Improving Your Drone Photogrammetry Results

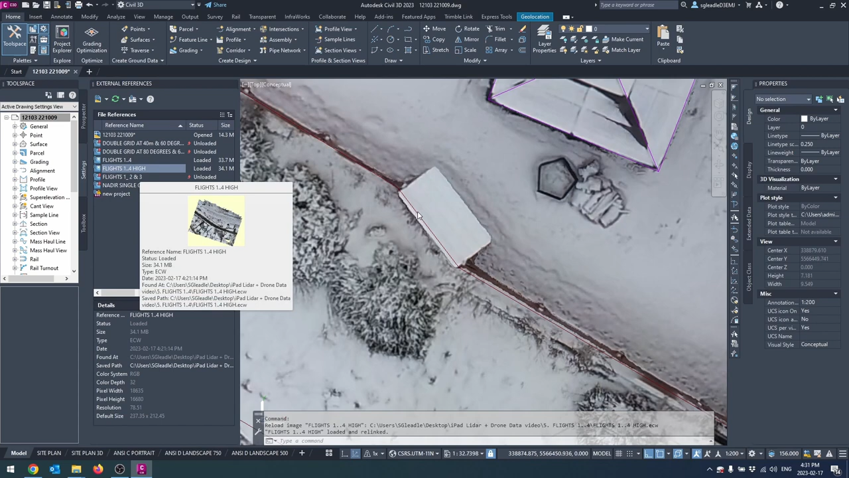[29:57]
But the processing really gave it that last little extra bit of accuracy
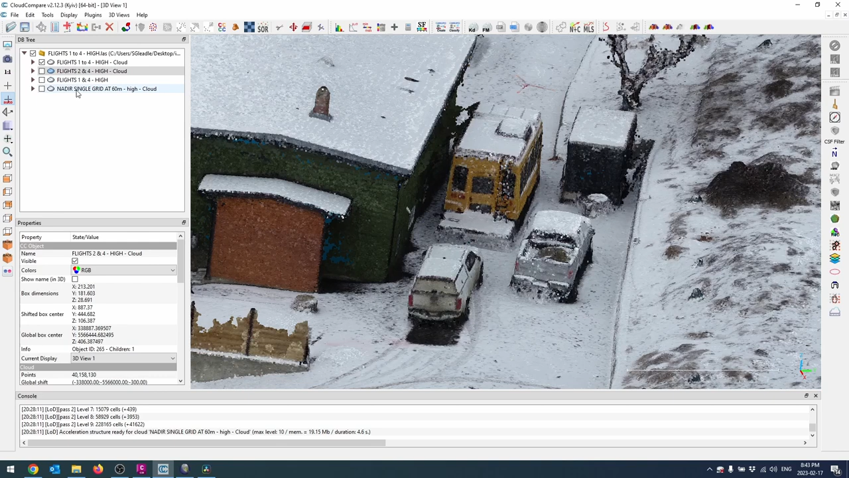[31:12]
So let's look at flights two and four under high first that's the oblique at 60 meters and 80 degrees so let's Toggle that on and toggle off one through four So the the issue areas were beside the trailer and beside the bus And you can actually see there's virtually no difference in fact
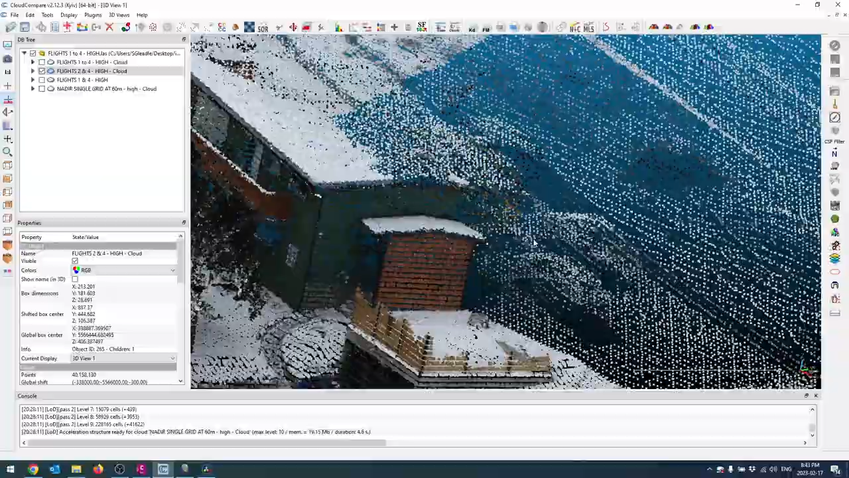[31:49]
If we go over and look underneath the paver patio as well So right now we're looking at flights two and four high
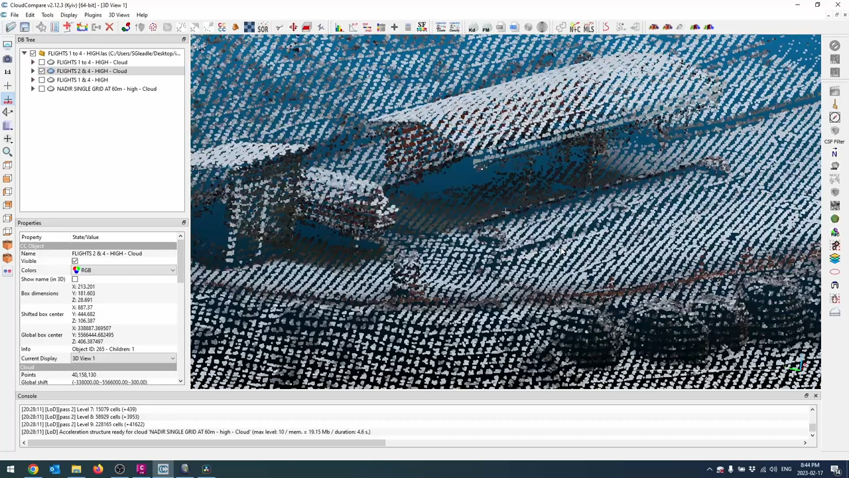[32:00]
And we'll toggle back to one through four and Yeah, you could almost make the argument
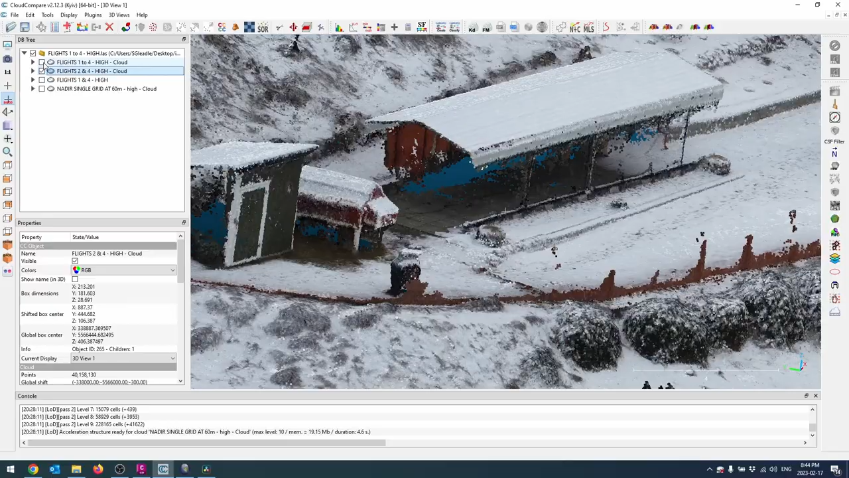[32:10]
That two and four which we're looking at now are better Of course, it didn't get this side of the shed and that's because the circular mission Didn't get quite far enough out
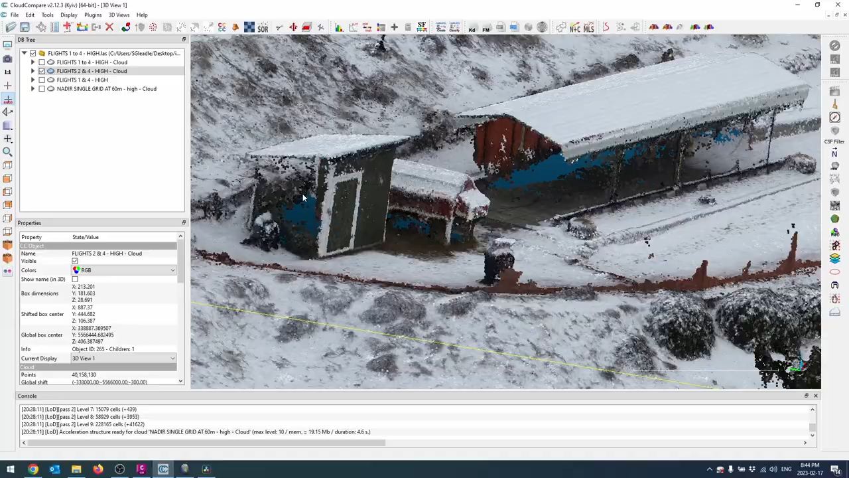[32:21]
to get that side But you still have the corners you could still digitize it fine
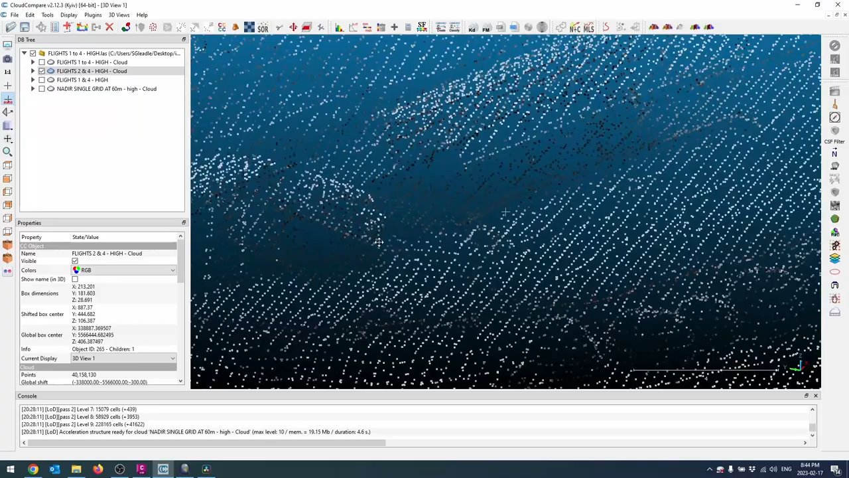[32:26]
I see pretty much the same thing on one and four high
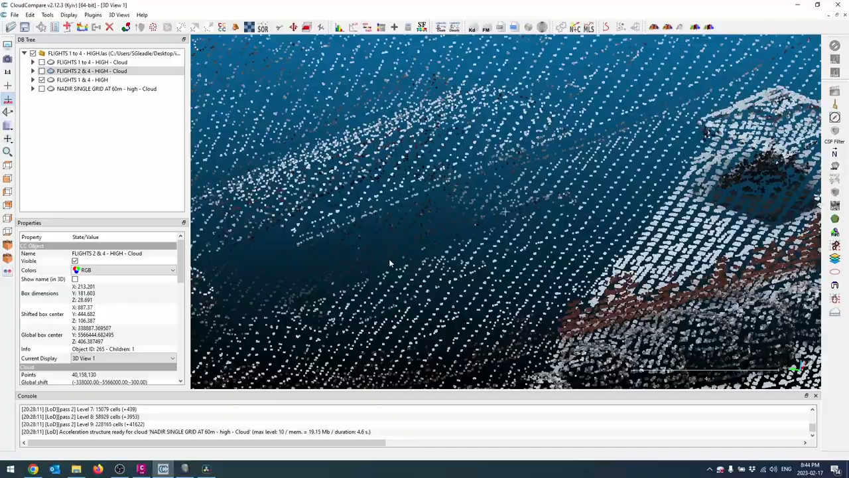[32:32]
It's the difference is negligible I some spots are better Than the two and four some spots are worse.
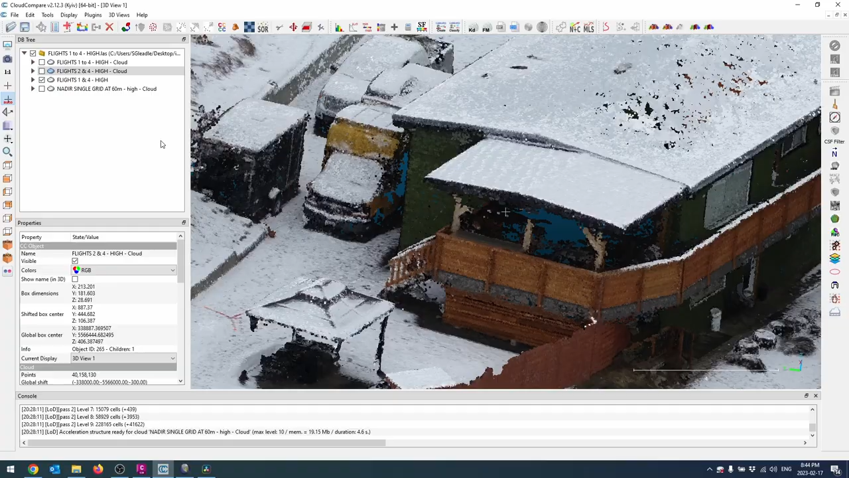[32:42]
I wouldn't say there's much of a difference And if we look at the nadir alone under high just to confirm it's not only the processing techniques that are making
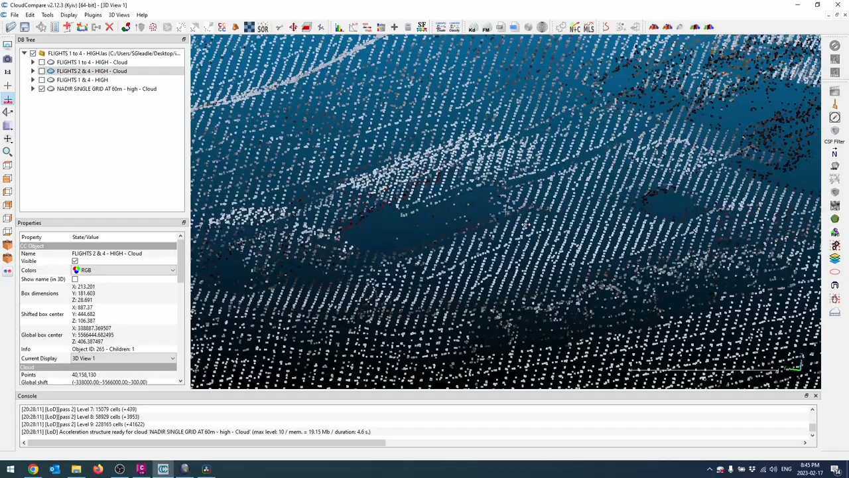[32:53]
All the difference you can see again.
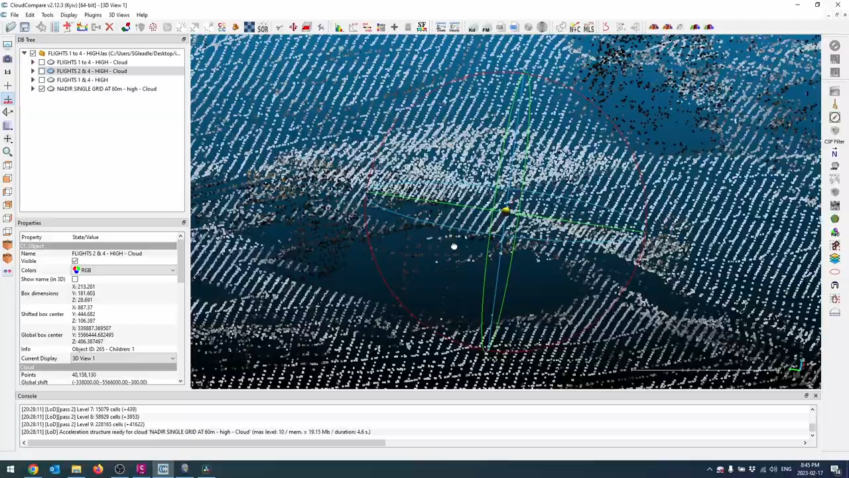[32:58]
We lose Too much of the sides of the structures the vertical faces
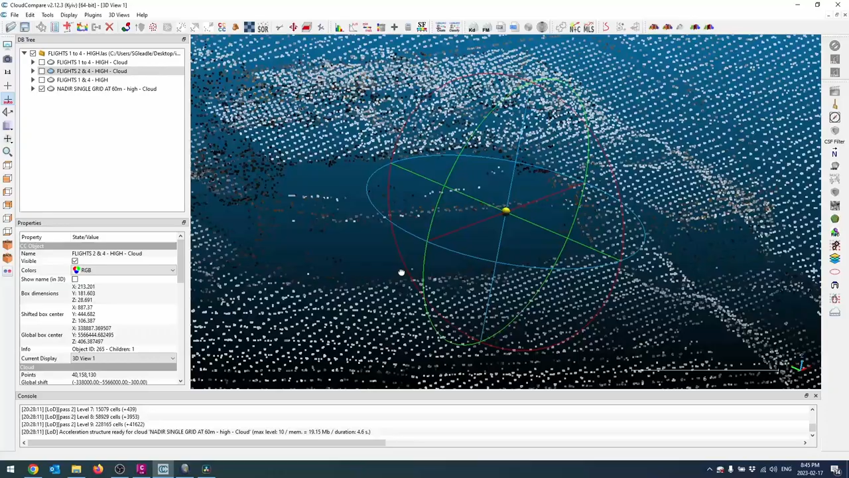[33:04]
For this to be useful for what we're trying to do So what conclusion can we make we can make the conclusion that
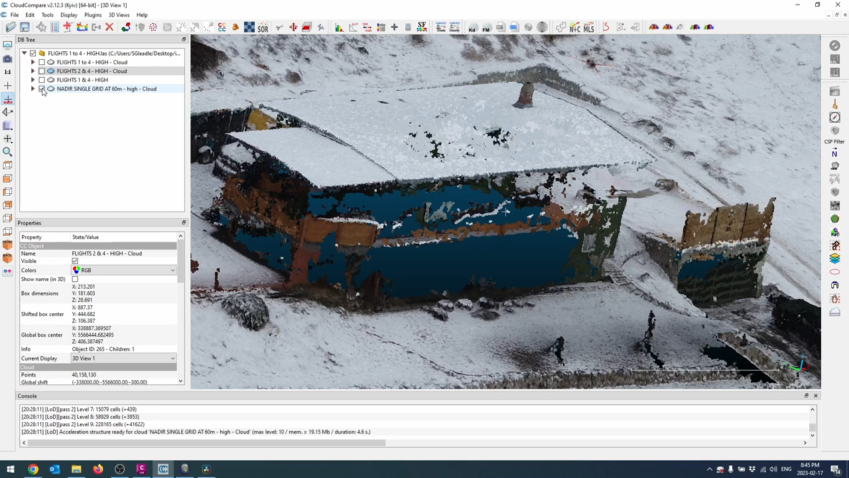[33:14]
Really those low oblique shots that the circular mission provided made all the difference in the world That was that's kind of the key here.
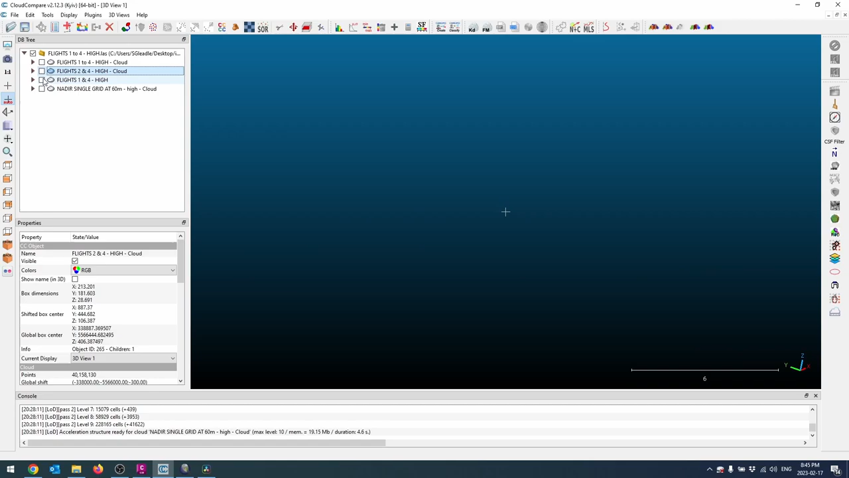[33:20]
It's not necessarily a massive overlap of a ton of imagery But it's that low oblique imagery
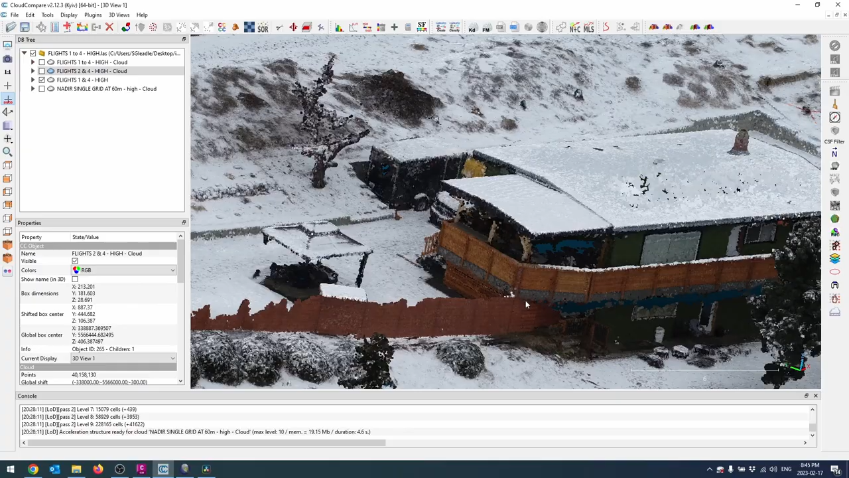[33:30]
that really pulls things together combined with the high quality processing